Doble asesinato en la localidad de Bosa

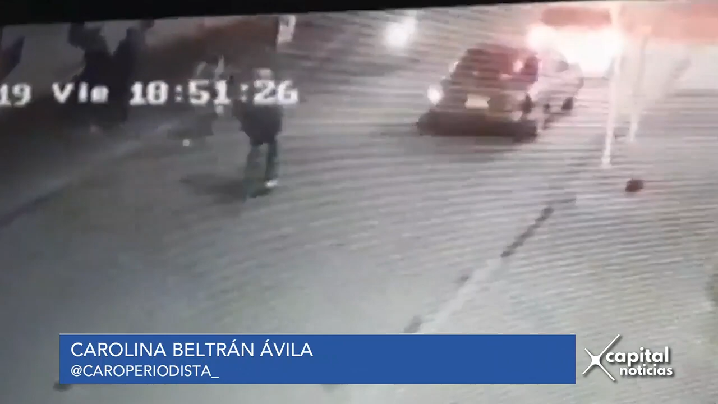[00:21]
En imágenes quedó registrado como un grupo de cuatro hombres en bicicleta atacó a un vehículo particular con arma de fuego.